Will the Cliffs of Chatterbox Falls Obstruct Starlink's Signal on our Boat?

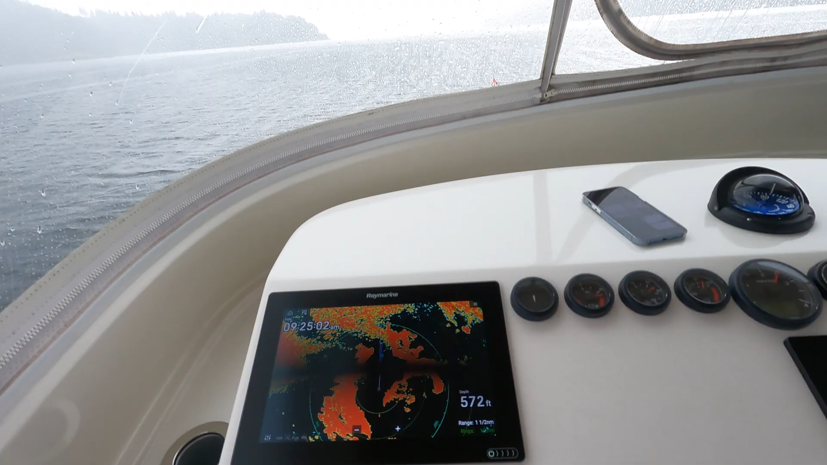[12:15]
We can tune that out as well, but here's the squall in real life. We saw it building about, I don't know, half hour ago.
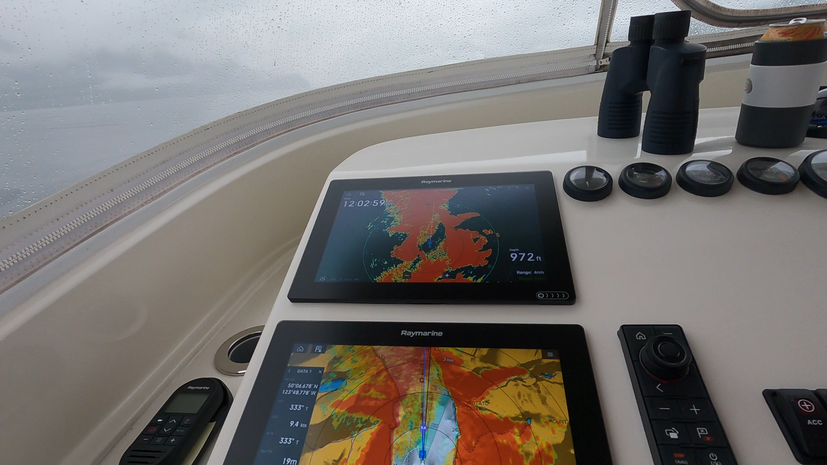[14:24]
And if you look, you'll notice you don't see much.
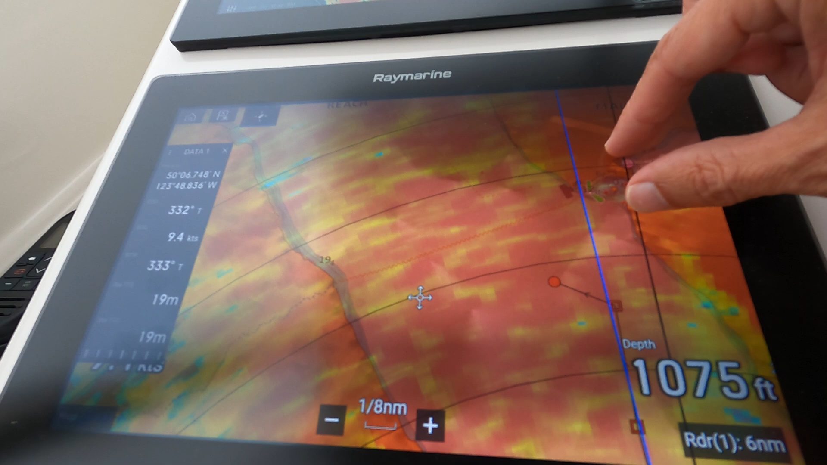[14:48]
this squall is sitting over, that could be an issue.